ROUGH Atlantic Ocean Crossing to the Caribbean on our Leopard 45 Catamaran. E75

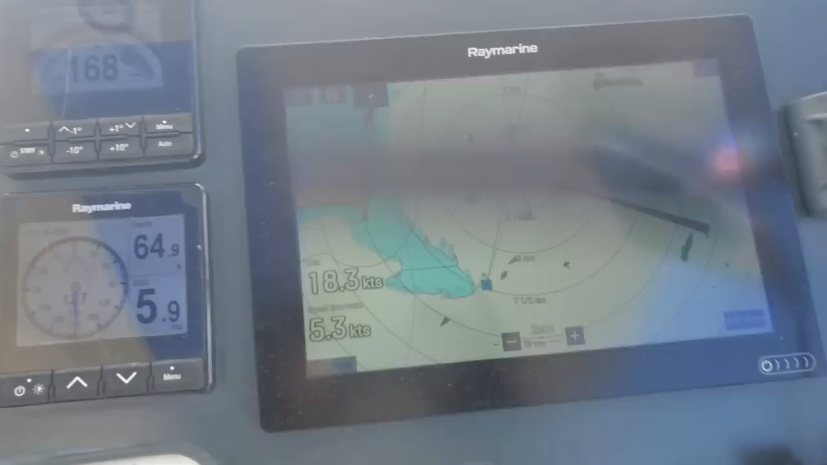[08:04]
We've got 18 knots of wind, true wind. We're doing 5 knots because we're double reefed.